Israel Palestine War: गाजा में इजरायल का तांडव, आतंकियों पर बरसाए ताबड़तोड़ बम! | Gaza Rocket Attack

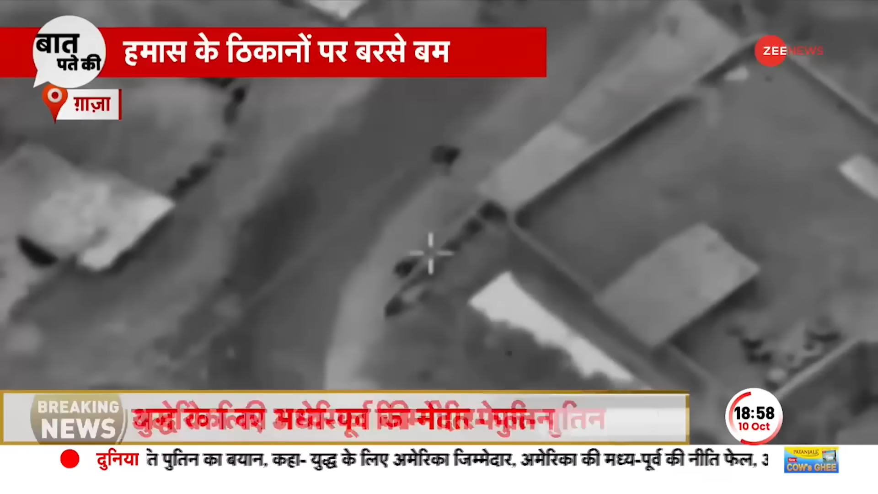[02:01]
इसलिए असमान से उसकी नजर एक-एक आतंकी पर रही और गाजा में जान बचाने के लिए भागते आतंकीों को चुन-चुन कर निशाना बनाने का सिलसिला शुरू हो गया